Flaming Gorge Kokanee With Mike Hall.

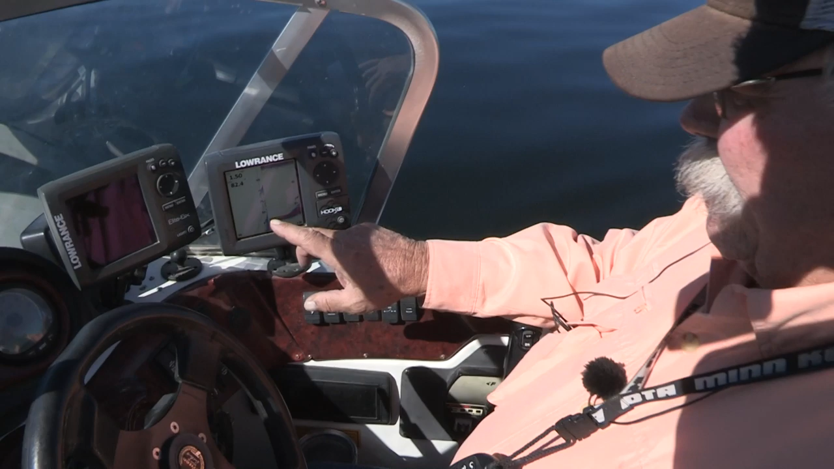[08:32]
See we're just hitting the edge of the channel coming up on the flat into this shallow warmer water.
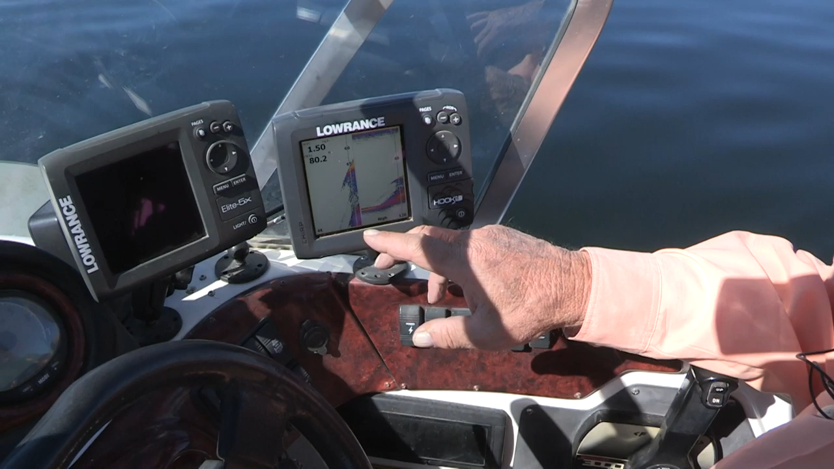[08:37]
That's where we picked those two fish up. So it makes quite a bit of difference on location.
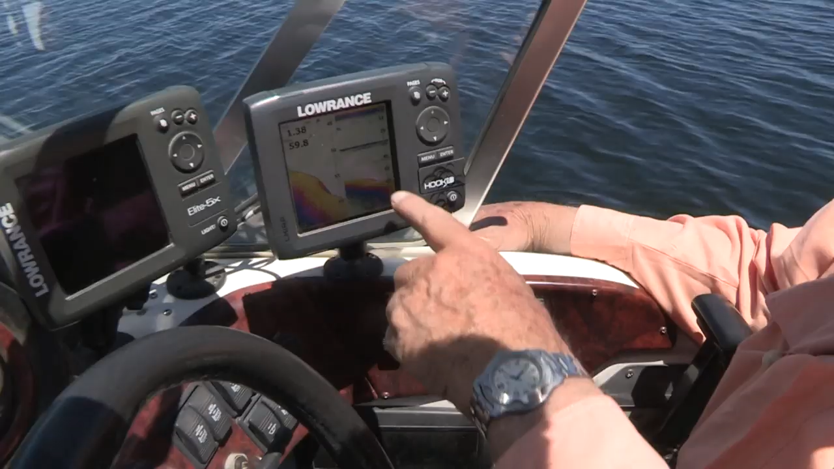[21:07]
Look, there's a fish right there at 40 feet.
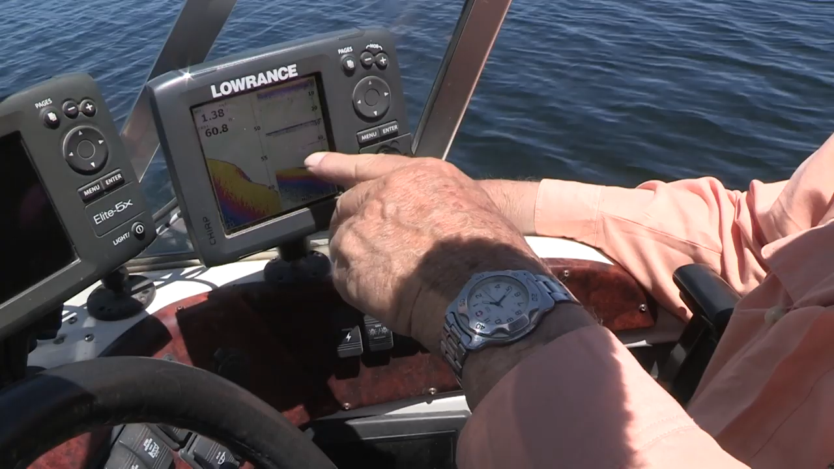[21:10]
The downrigger ball is just above it. That's got to be a kokanee. We're going to drop her down to 40?